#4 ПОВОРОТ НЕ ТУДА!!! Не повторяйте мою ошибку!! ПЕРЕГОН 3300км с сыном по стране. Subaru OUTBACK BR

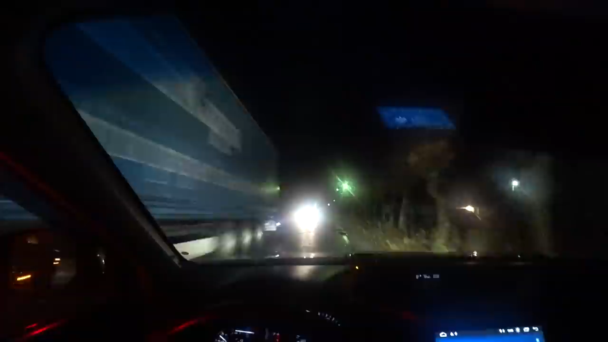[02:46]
До Буя еще 20 км, дорога вообще жесть стала. Только что-то все хуже, хуже, хуже, все.
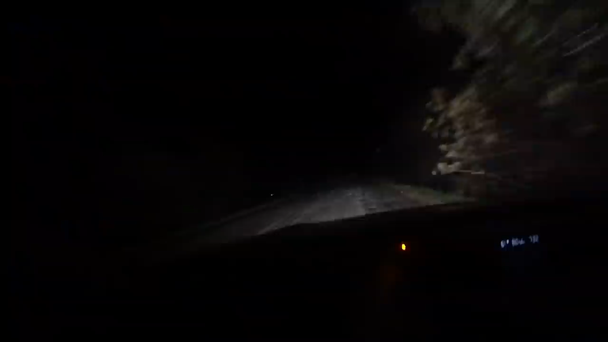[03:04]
Уже 40 км в час только ехать можно. Что хочешь? Поехать хочу.
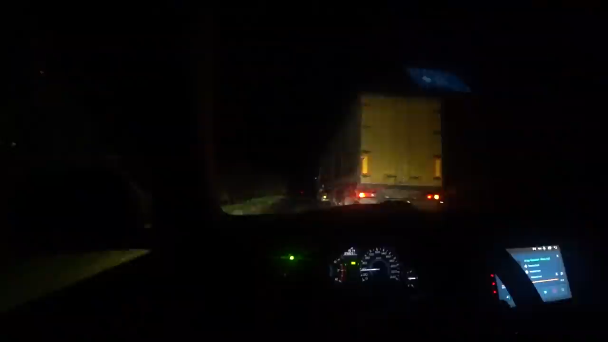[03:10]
Это Костромская область Буй, да? Да. Тут даже они Стеллу стыдно повесить, и даже не было Стеллы Костромская область.
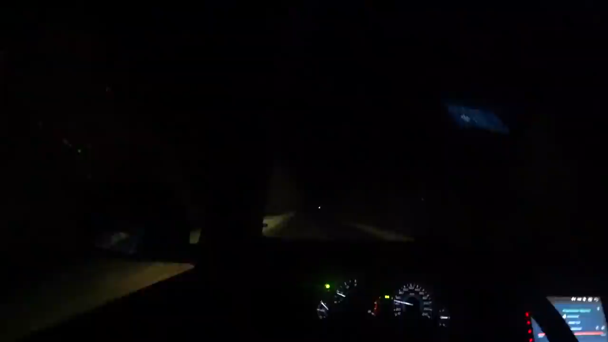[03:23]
Просто такая дорога, просто беспредел какой-то. Ничего себе, облегчение. Надолго, интересно? Дорога Буй, любим. Дело, блин, река Корега закончилась, Лафа. Жесть.
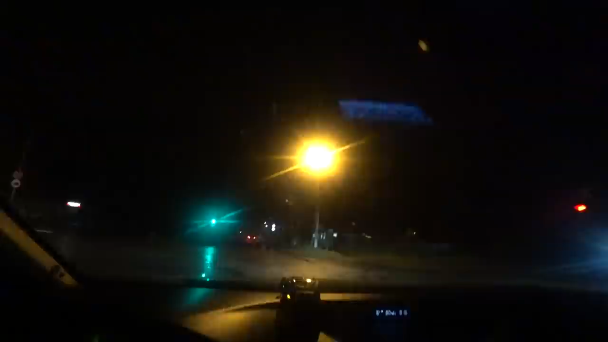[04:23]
Вот пересекаем улицу Ленина в Буй, ну и, честно говоря, тревожно, тревожно, 210 км сейчас шагать до трассы, до большой дороги.
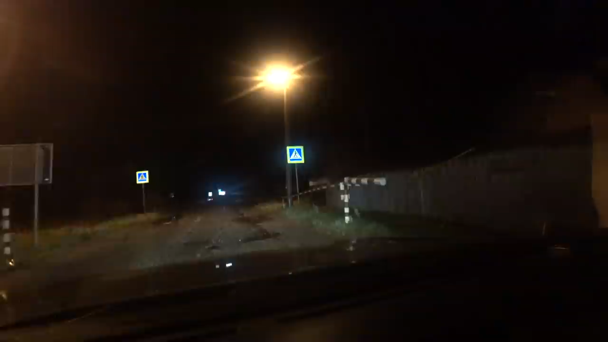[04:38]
Выезд из Буй, вот, возможно, перегородить вот таким шлагбаумом.
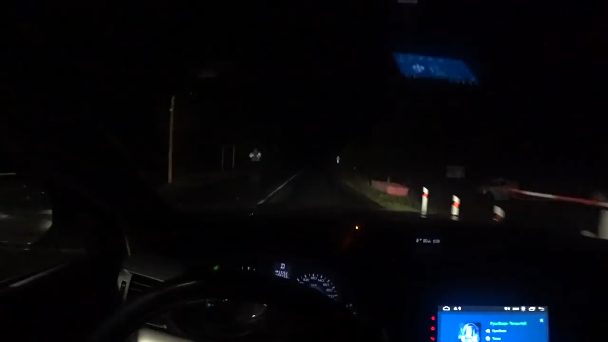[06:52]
Короче, 250, если не больше километров хреновой дороги, они наконец-то закончились.